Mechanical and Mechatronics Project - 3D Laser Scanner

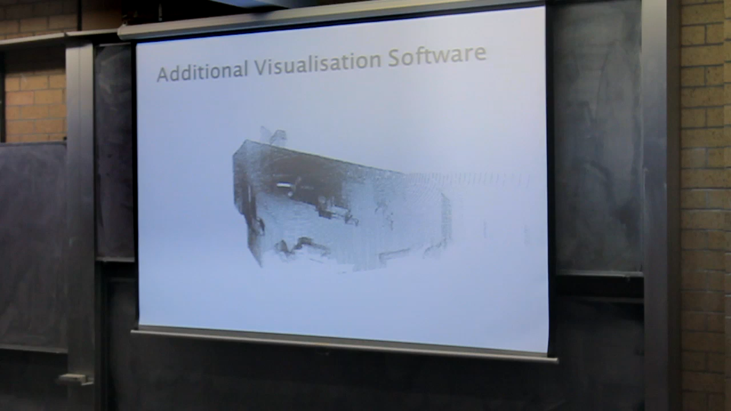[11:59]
I also developed software for visualising point cloud data as a coloured surface plot,